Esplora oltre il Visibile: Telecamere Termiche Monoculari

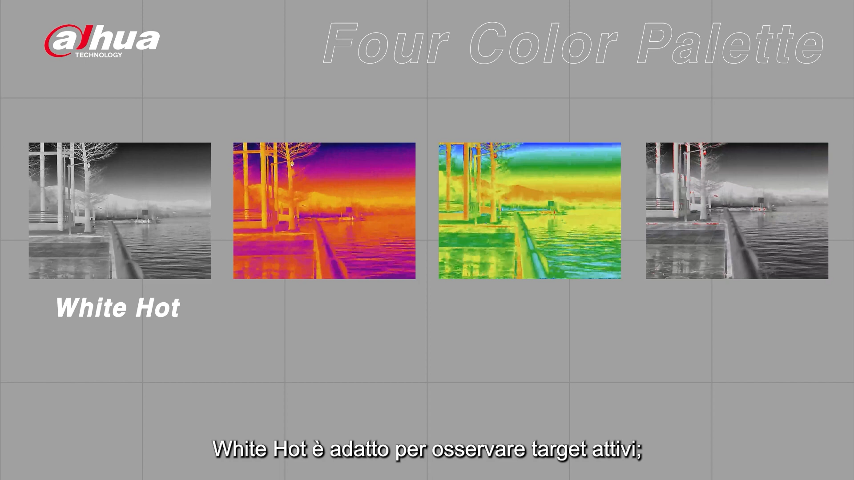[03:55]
Iron Red can improve the comfort of long-term observations in night conditions.
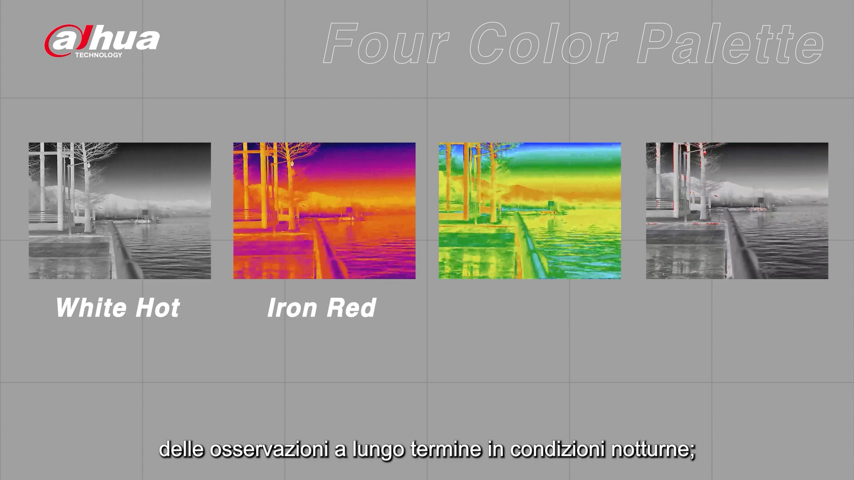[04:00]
Rainbow is convenient for identifying targets quickly,
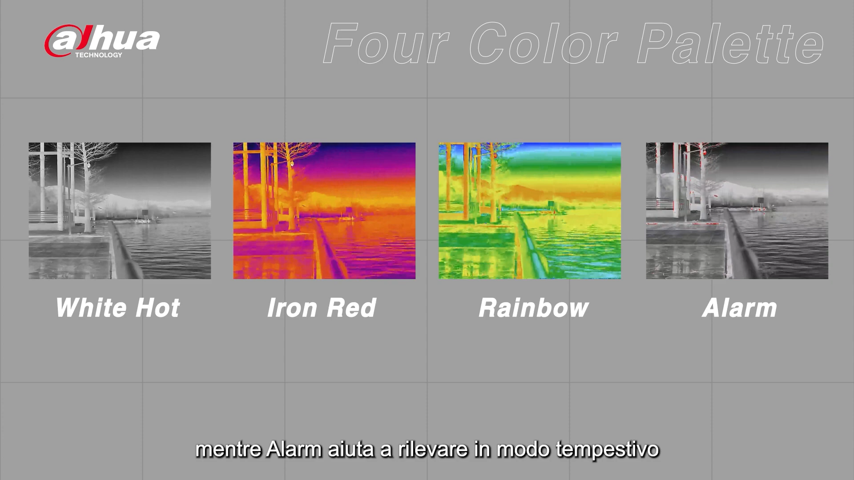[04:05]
and alarm helps you quickly detect the emergence of high temperature targets. As a thermal imaging camera, it also offers automatic fire detection.
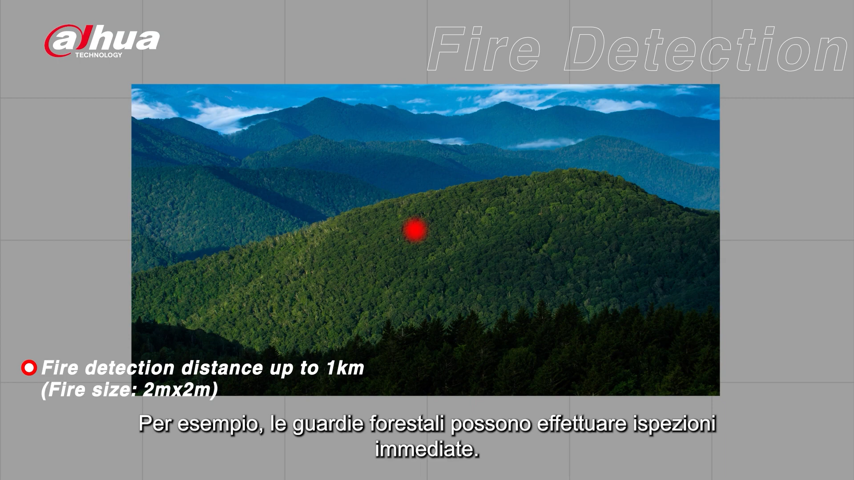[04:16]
Forest management personnel can quickly inspect for fires. It supports fire detection up to one kilometer.
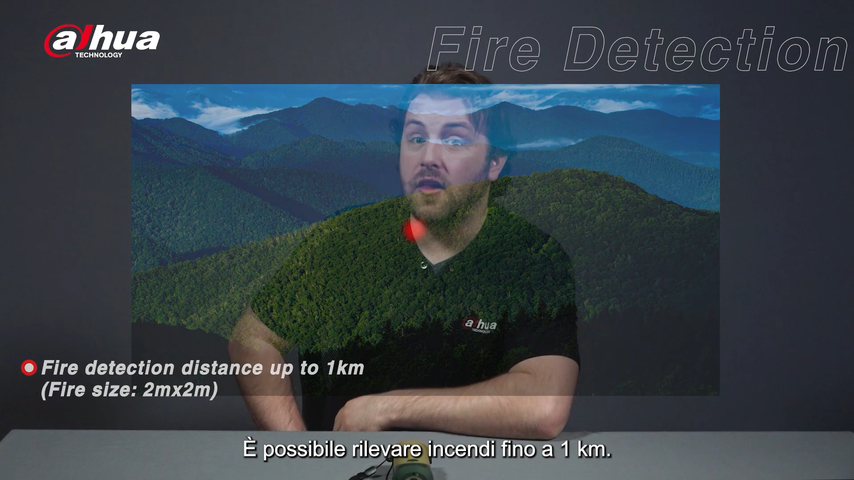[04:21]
The Thermal Monocular includes a distance measurement function. By selecting one of the four measurement target types and placing the measurement line on the top and bottom of the target,
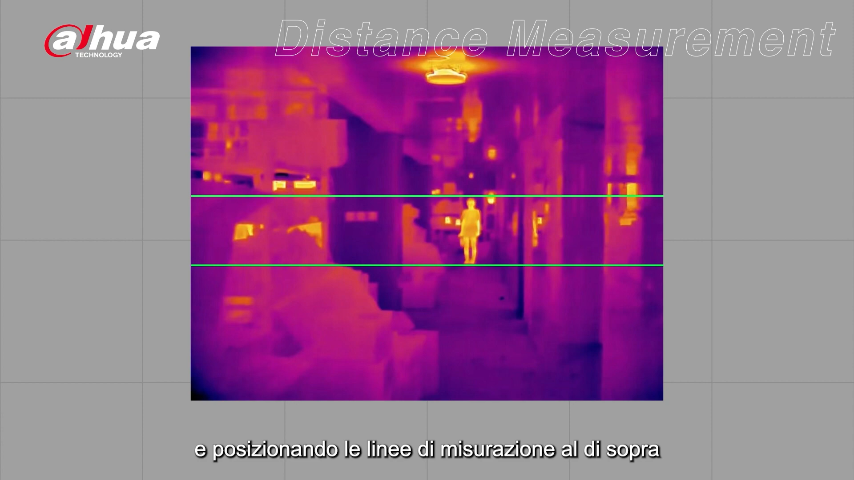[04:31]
the approximate distance of the target can be obtained.